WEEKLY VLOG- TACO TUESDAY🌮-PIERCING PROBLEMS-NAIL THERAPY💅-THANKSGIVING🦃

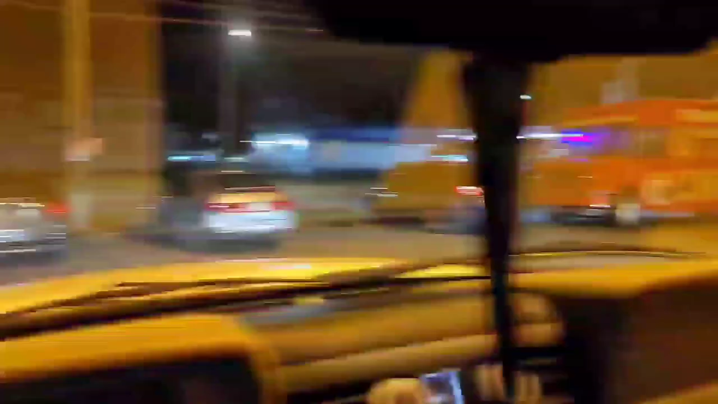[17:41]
And it's chaos, okay? I got a million cars in front of me. So, hopefully, I'm not late for my appointment because I'm getting some tacos.